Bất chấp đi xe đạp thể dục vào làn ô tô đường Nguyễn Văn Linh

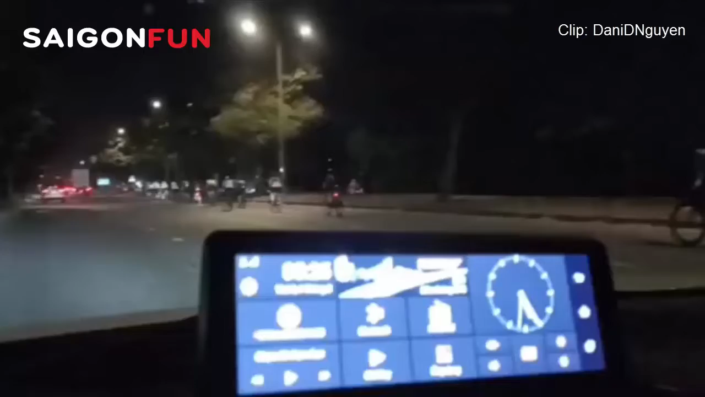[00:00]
Đây là clip mà em quay ở đường Nguyễn Văn Linh, quận 7, lúc 5h25 sáng Em đi một đoạn, em thấy bác trong bóng tối, bác phóng ra Cái len này là đường này cho ô tô chạy 80km trên giờ Cái bác nghĩ bác băng đường kiểu đó, mà nếu mà không có đèn á, thì em thắng nổi không? Bác đi tập thể dục, hay là bác đi tìm cái chỗ đầu thai, bác nói em nghe coi